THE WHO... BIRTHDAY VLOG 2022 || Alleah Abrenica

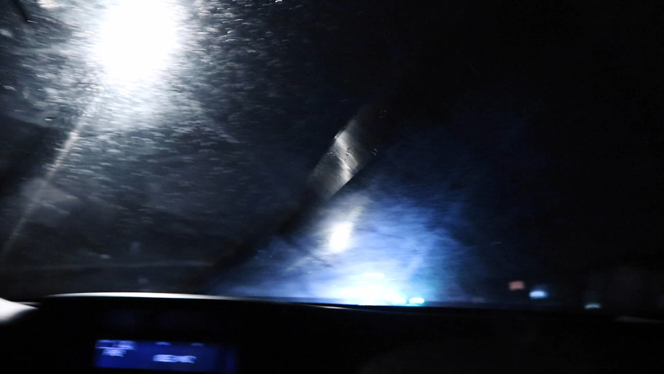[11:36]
It's raining right now and it's 53 degrees. Very nice out. Very nice out. So I miss this weather where you don't have to wear super thick clothes. Just enough to keep you warm but not so hot weather.